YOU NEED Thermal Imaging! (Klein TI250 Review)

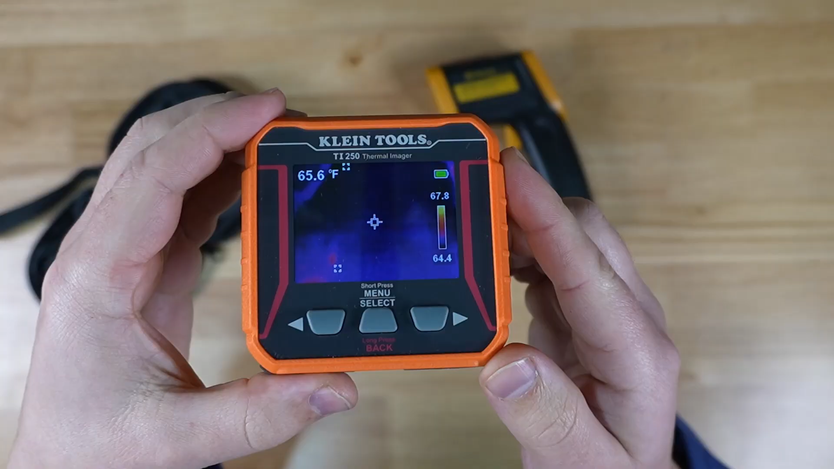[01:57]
On screen: spot 65.6°F
So you'll see I have it set to the way I like it.
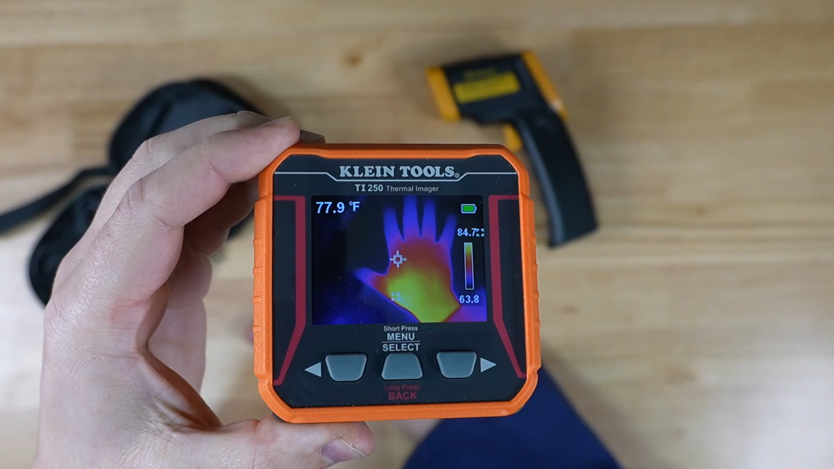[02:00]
On screen: spot 77.9°F
If I hold my hand down on the table here you'll see that the print is still there.
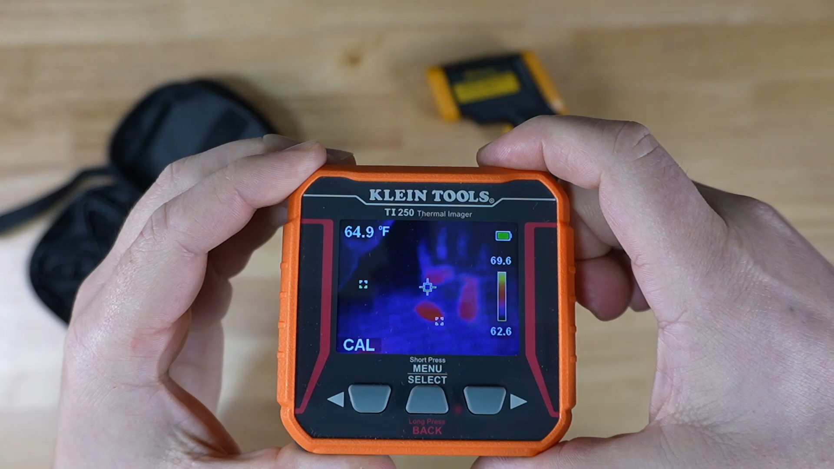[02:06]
On screen: spot 64.9°F
If you want to retain an image you can actually take a picture after it was done calibrating it will have the image you know stays still now
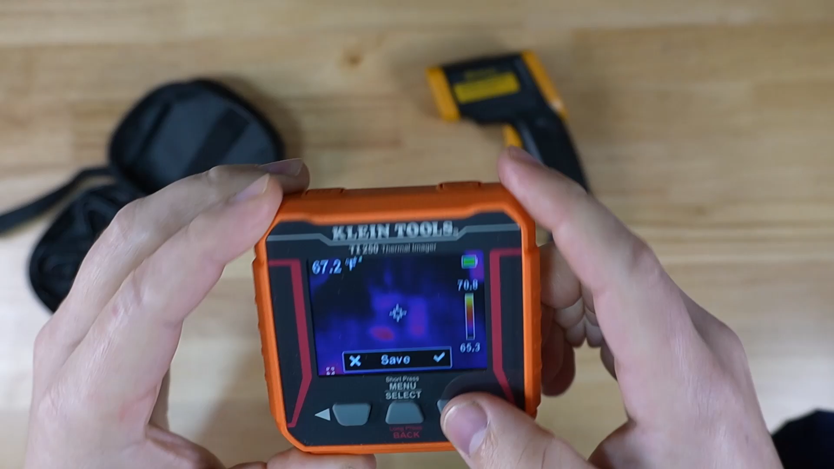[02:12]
On screen: spot 67.2°F
you can then save it and there we go. To bring that up you'd hit mode
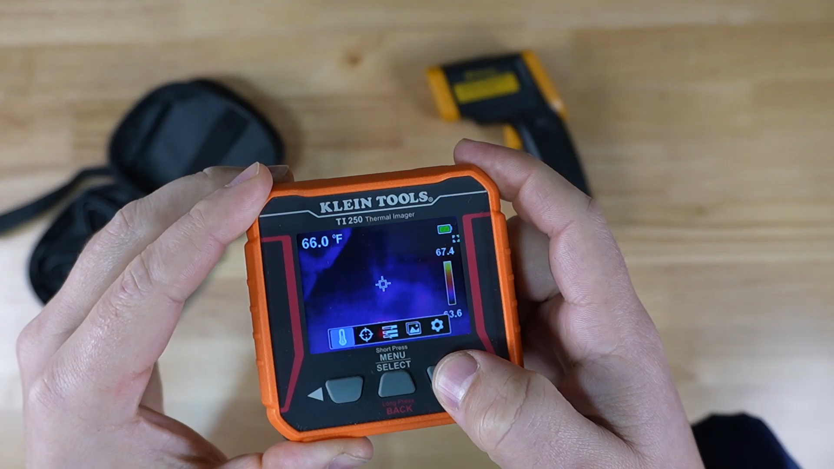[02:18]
On screen: spot 66.0°F
navigate over to the little picture here and then there it shows that static image once again.
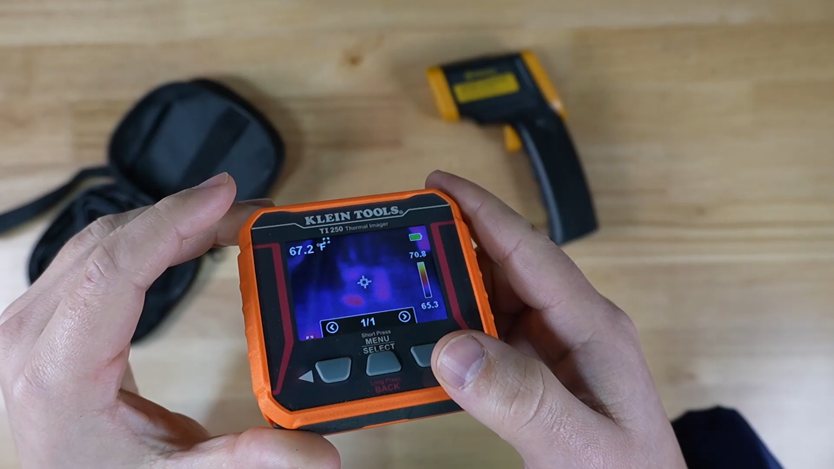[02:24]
On screen: spot 67.2°F
It saves it on the micro SD card that you have that you can put on the side of the little rubber stopper. You do have to have that SD card to be able to save images. You can pop the SD card out and come out. It's just a JPEG. Very nice that way. There are a lot of settings here.
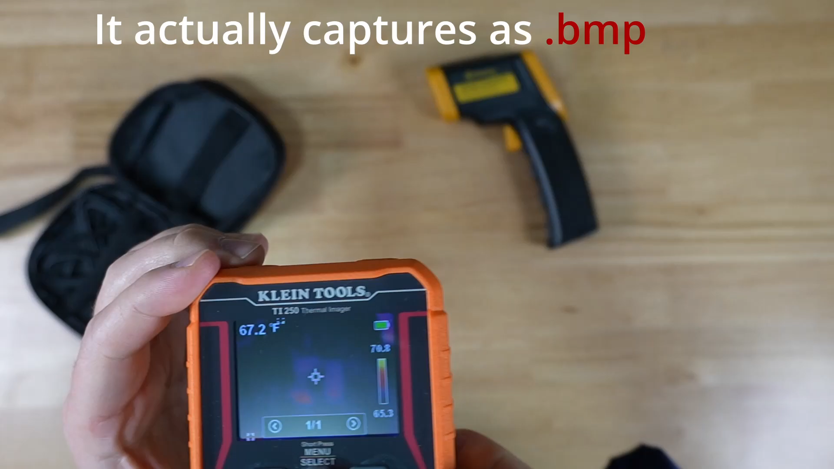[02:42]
On screen: spot 67.2°F
Do long press to go back. A lot of various settings on this device.
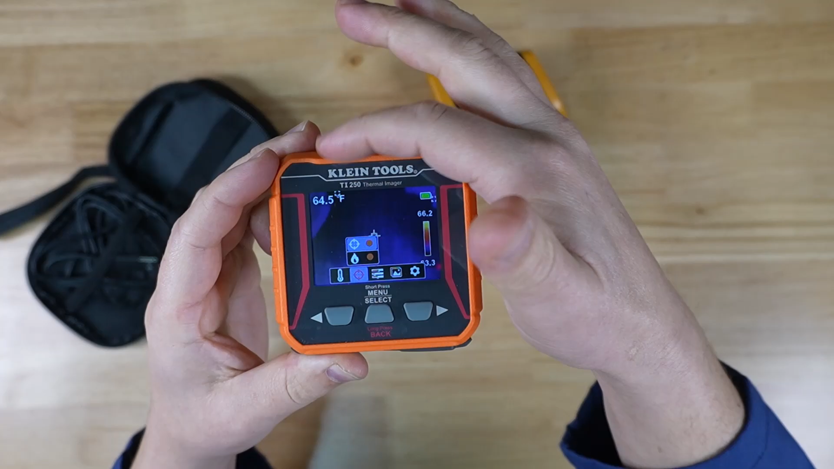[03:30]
On screen: spot 64.5°F
So wherever you hold that little center icon, it'll tell you in that upper left what your temperature you're looking at is. And you can also have the hot spot and low spots show up. And what that looks like, you'll see those two. I'll put my hand down here. Look away.
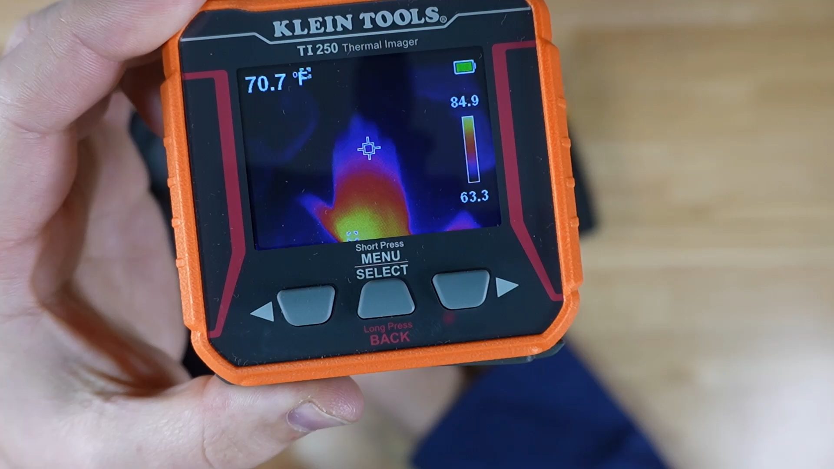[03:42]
On screen: spot 70.7°F
So you'll see those two rectangles that float around. And what those two rectangles are showing you is where the high and low spots are in your image.
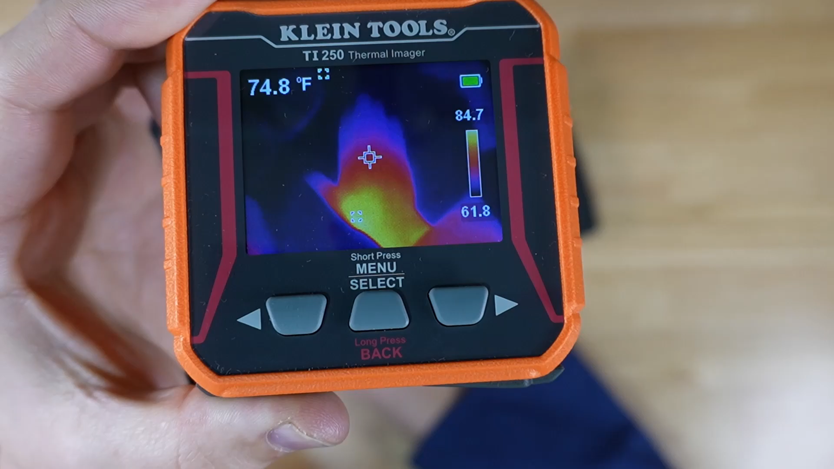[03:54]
On screen: spot 74.8°F
And you'll also notice that graph has a number on the top and number on the bottom. It is telling you what those two points are. It's been very nice.
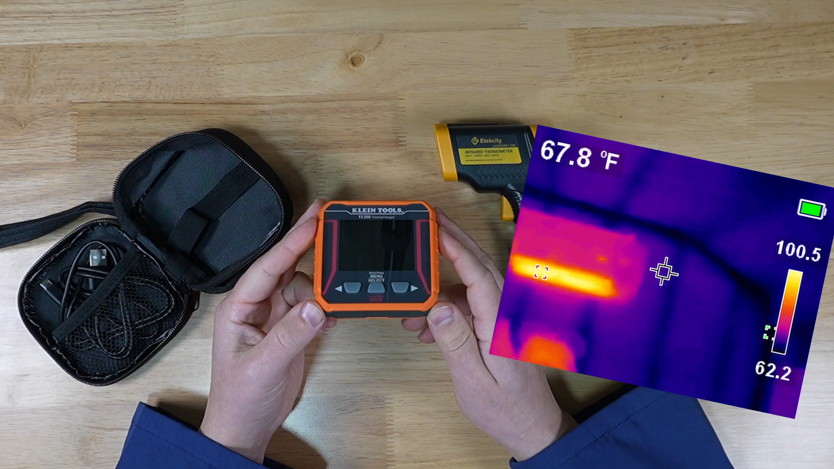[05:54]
On screen: spot 67.8°F
you can actually see where the studs are.
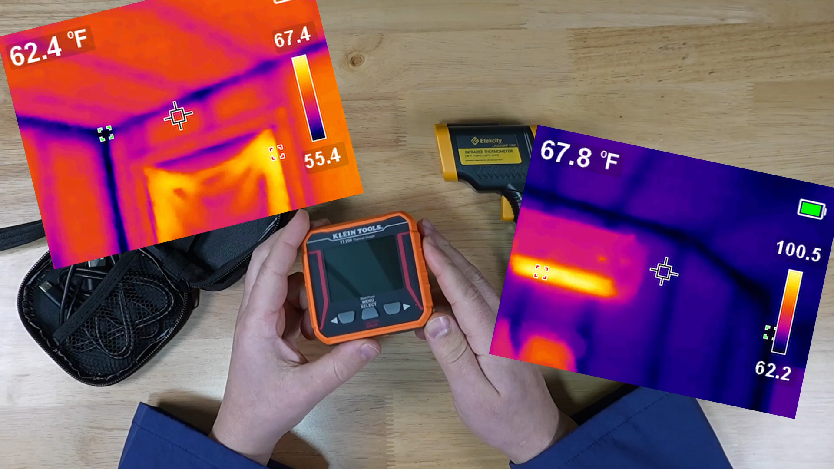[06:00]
Since all of these walls are facing outward, you can see where the studs are because they are a couple degrees colder. And this thermal imager gives you an idea of where that is.